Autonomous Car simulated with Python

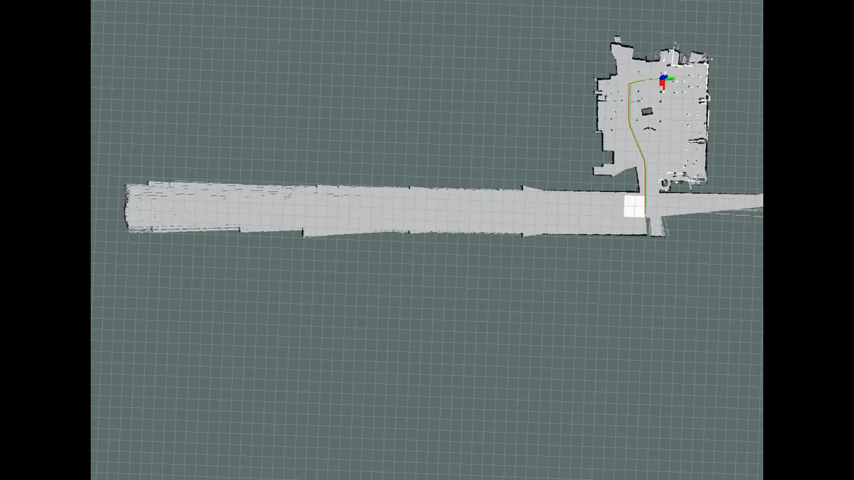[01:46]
A map is a representation of the environment that the robot is operating in.
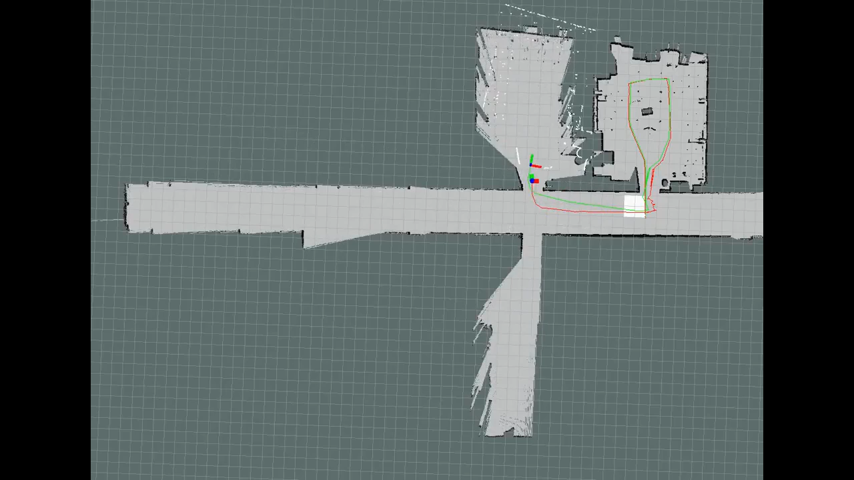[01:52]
Within this map, there is usually a number of obstacles with different shapes and sizes. Our job is to move through them in a way that